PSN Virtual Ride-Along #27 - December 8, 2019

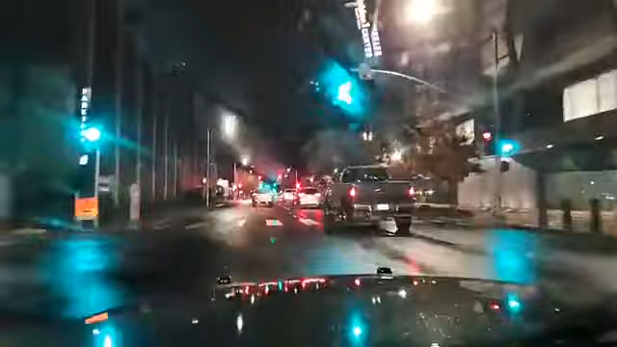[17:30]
What's the big marathon thing tomorrow, Michael? The annual California International Marathon. It's like, how many participants are expecting? I don't know. It's big. Big, the biggest race. It's a Boston qualifier. I have no idea how many, but it's a lot. It's the biggest race of the year in California, I think.
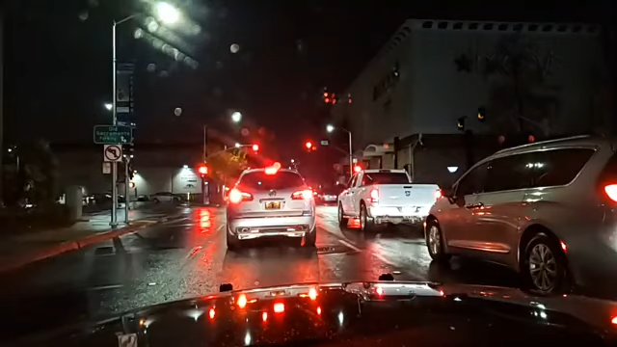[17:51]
391 beat check. Ooh, look at all the new lights up there. Yeah. Maybe I'll look around and show off all the lights over here later. Kind of cool. 2031 stands free to copy of 496G, 2020 L Street 3B. Yep.
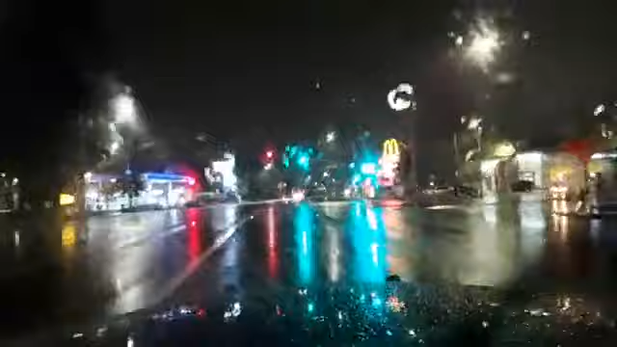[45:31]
Fog on the building? Oh, all the signal lights are flashing here.
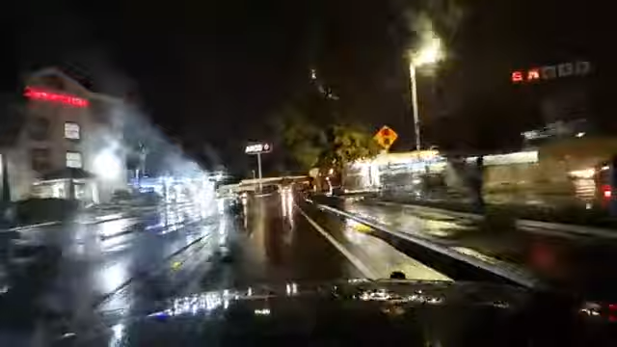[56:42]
Oh, cross 34 with one side as well. Just be advised, myself and 4KO. Well, there's a whole bunch of... Charles, Robert, 319. There's a whole bunch of disabled vehicles over there.
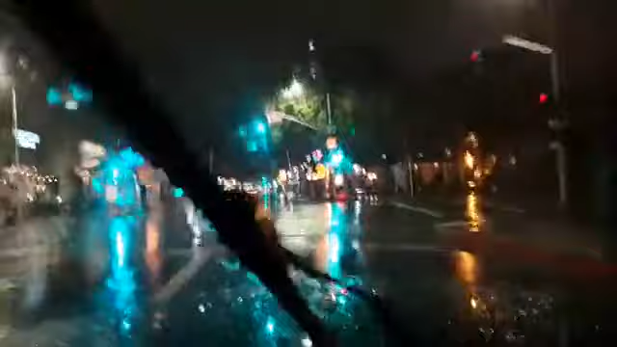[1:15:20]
There's one. Both Michael and I's favorite spots. OSF. Oh, yes. Wrong way. Whoop, wrong way driver. Now we got a wrong-way driver coming at us right now. Help him get turned around. We got our lights on, floodlighting him.